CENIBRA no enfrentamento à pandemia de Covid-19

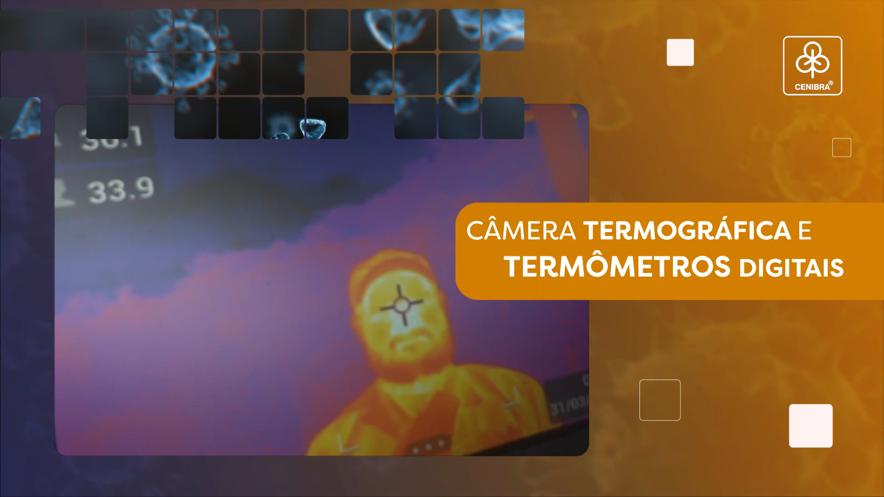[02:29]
A Cenibra adquiriu câmera termográfica e termômetros
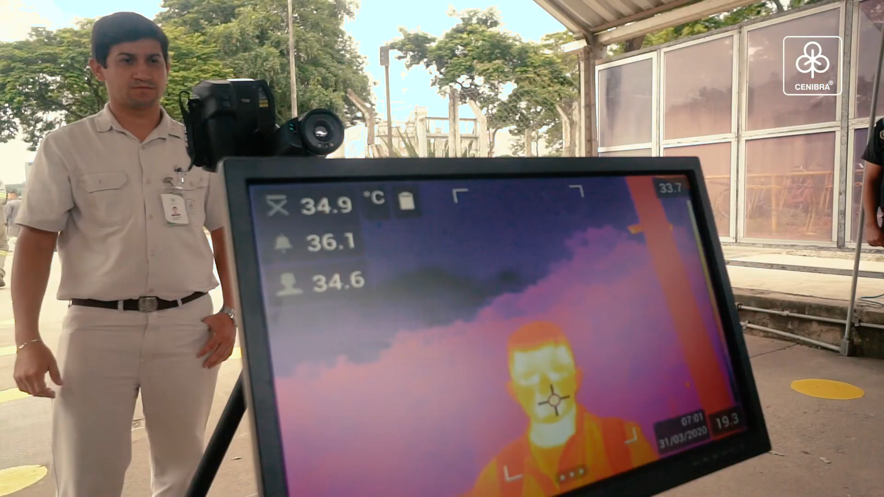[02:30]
digitais para aferir a temperatura corporal dos empregados e, com isso, detectar sintomas de febre.